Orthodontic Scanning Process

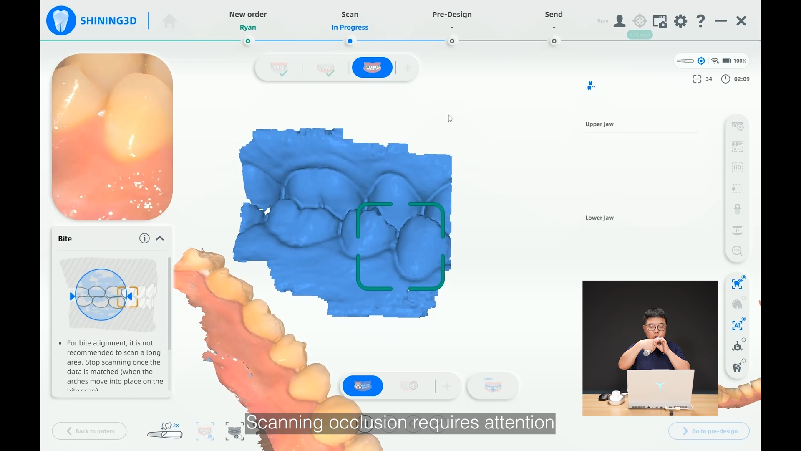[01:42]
Place the scanning tip on the scanning area first and then start scanning.